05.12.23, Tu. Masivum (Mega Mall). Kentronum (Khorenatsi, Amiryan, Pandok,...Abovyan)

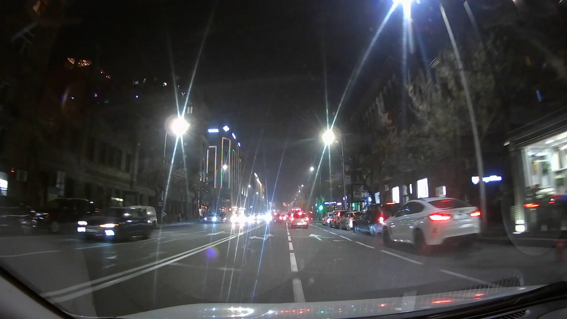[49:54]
ու մոտենում ենք Զաքյանին, նույն ճանապարհը մեքենայով, այն էլ Պանդոկը,
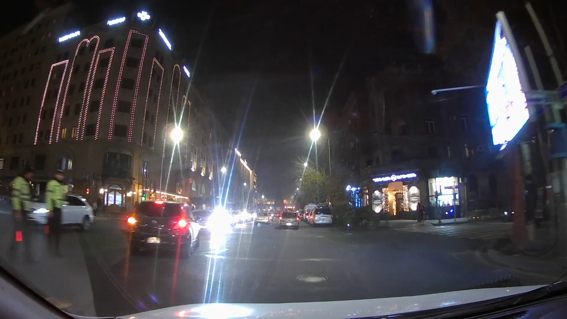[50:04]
ես կողմն էլ ուրիշ պանդոկը, Կովկասի բլինցայի հետեր, Կովկասի Գերուհին, Գերուհին, այո, աչից Շերեփ, ձախից Ջիվանի, այս դալանի մեջ, այո, ահա նայի լույսերը վառել են ժամացցով,
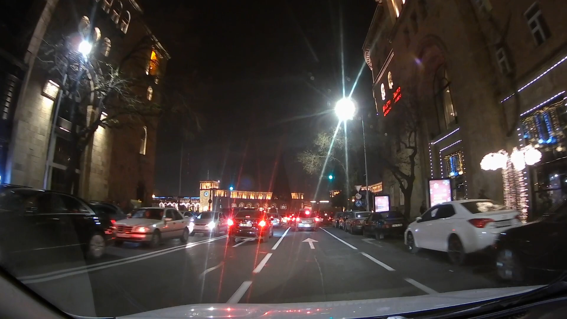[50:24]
հա արդեն լուսավորությունը այդ մի շենքի վրա կա լրիվ, այո,
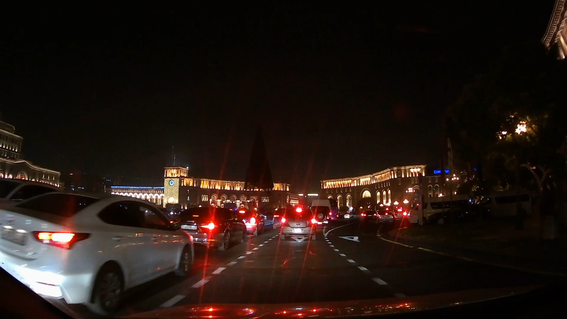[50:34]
տոնածառ մթության մեջ։
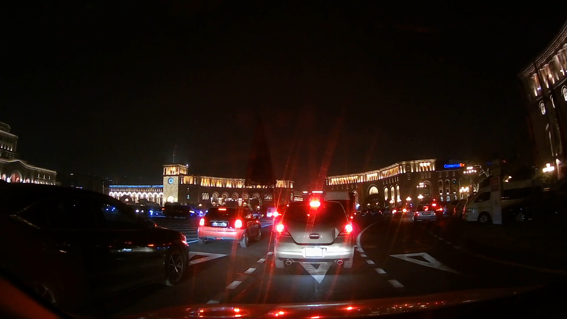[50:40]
Դես քեր։ Լավ օդում աճը տոնածառը լինայի։ Հա, դես
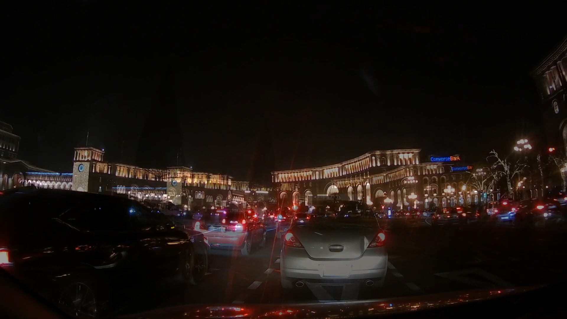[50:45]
ոստիկաներ հեշտ մտանք։ Թե չէ պետք է զիջեինք բոլորին։
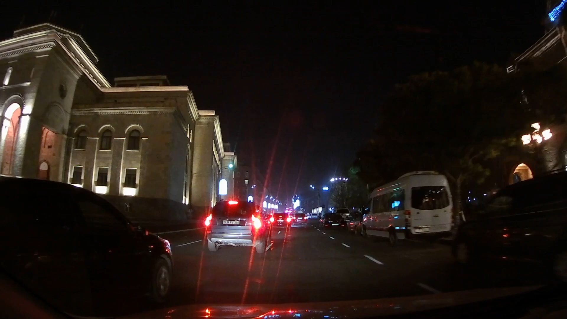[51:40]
ես էլ ճանապարհին չնկարեմ։ Այստեղ չկա էլ բան նկարելու։ Հա, Սասի կողմերը կհանդիպենք։ Ես էլ ասանք Սաս, Իսահակյանը կտրենք ու տենանք ինչ ենք անում։ Ես էլ Աբովյան փողոց,